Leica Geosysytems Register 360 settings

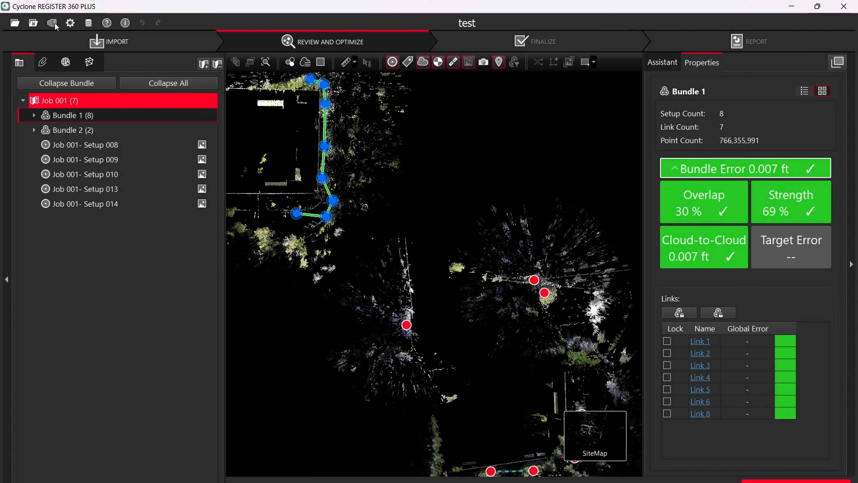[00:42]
find your settings so right above where it says import on the top left of your screen there you see a gear looking icon that's what we want to click on perfect so the first thing we're going to see is a general these these are just your basic ones